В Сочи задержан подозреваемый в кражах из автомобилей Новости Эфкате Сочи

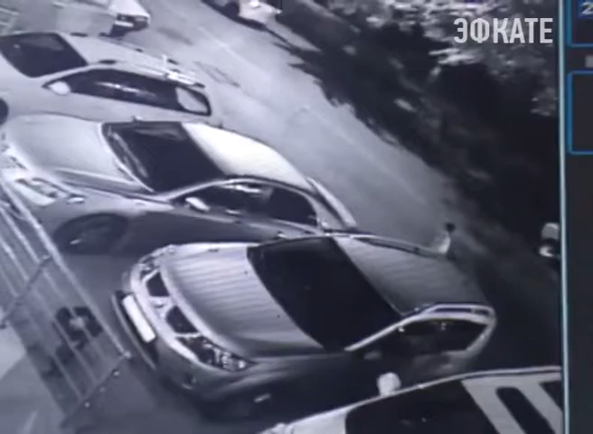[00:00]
Вот он момент совершения преступления. Молодой человек без труда проникает в машину и забирает вещи. Добычей 24-летнего местного жителя стали деньги и ювелирные украшения на сумму 45 тысяч рублей.